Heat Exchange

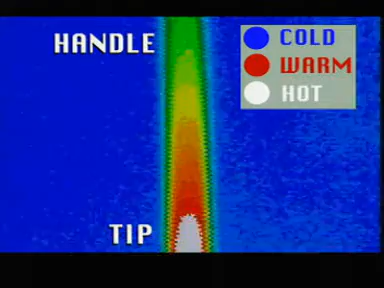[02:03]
With infrared time lapse, we can see thermal energy being transferred from tip to handle by conduction.
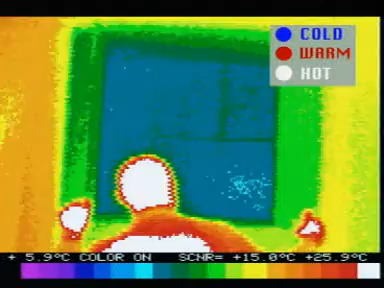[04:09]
On screen: scale top 25.9°C, scale bottom 5.9°C
The trapped air is a good insulator. That's not double glazing, look. It's wood. It doesn't even fit properly and it's brown.
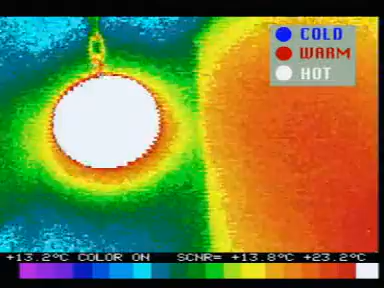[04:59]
This fireplace is pretty simple, not much metal there. Downstairs is a fireplace that's full of iron and that radiates heat.
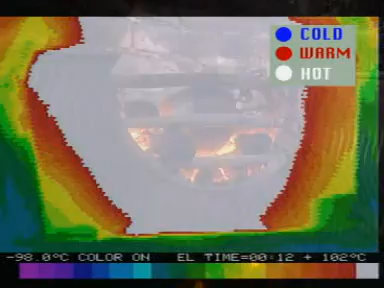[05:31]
On screen: scale top 102°C, scale bottom -98.0°C
All the extra iron in this fireplace is helping to radiate extra energy into the room.